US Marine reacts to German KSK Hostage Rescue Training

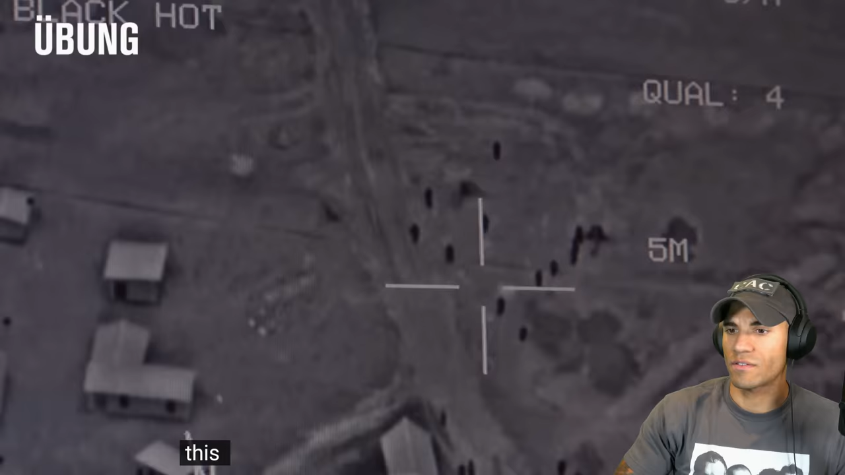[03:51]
Anlanden und so schnell wie möglich das Objekt, was vor uns liegt, dann gewinnen.
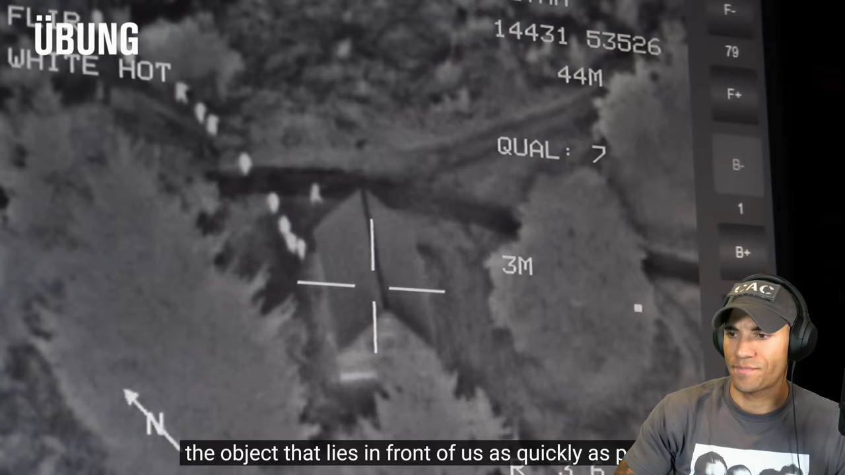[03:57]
I love the thermals, man. The thermals make everything look cooler too.
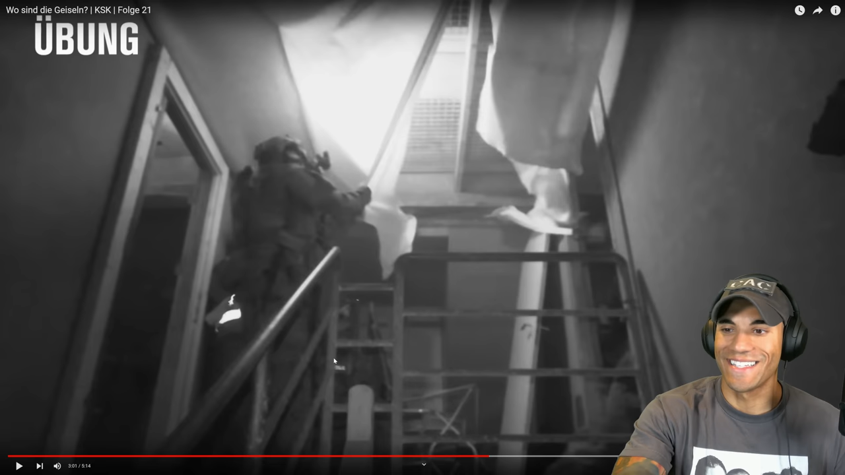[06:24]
This is kind of cool though, that they're actually like taking the attention detail to just rip away everything. Cause you never know, people can hide in some pretty weird areas.